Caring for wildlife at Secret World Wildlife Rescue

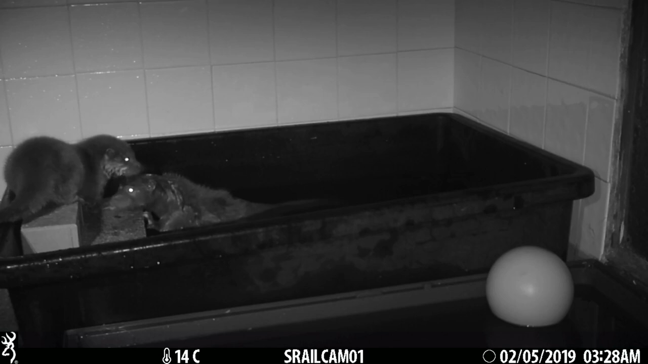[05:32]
The otters are now in the miniblock. It means they have water available to them to play in whenever they want to. And here you can see the night camera catching them as they play in the water. Dan, one of our section leaders, has returned to where a bat was rescued.